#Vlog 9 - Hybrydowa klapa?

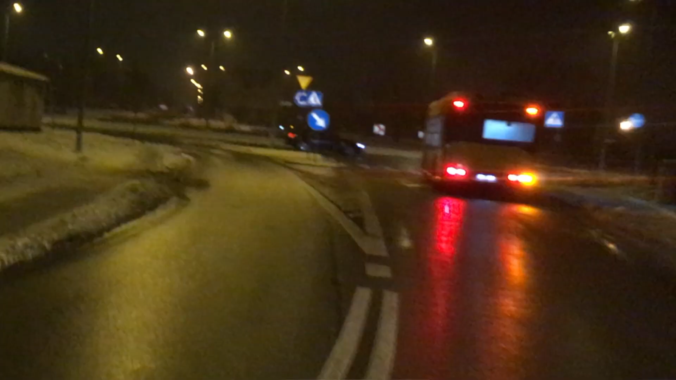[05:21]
Natomiast tutaj ja mam tutaj materiał, na którym widać piękną choinkę na autobusie hybrydowym.